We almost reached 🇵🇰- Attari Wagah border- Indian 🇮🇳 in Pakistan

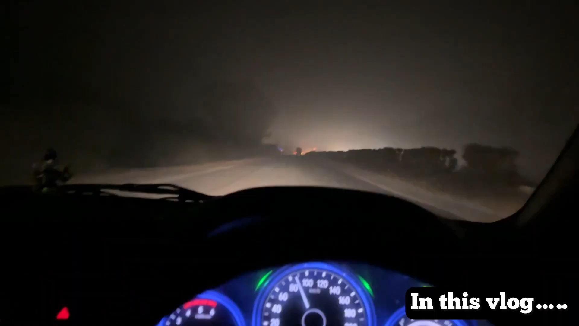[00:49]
इस तरह से कुछ चल रहा है हाईवे, जा रहे हैं हिमाचल की तरफ।
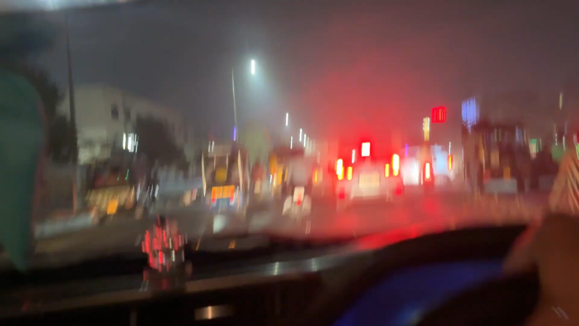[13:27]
इस तरह से कुछ रोड चल रही है, ट्रैफिक ऑब्वियसली, सीधा सीधा रोड है। एक बार ढाबा पहुंचते हैं, फिर आपको दिखाते हैं आगे का प्लान। चलो भाई हम फिर से अमृतसर की गलियों में, गाड़ी पीछे पार्क कर दी है, अब जा रहे हैं हम केसर द ढाबा।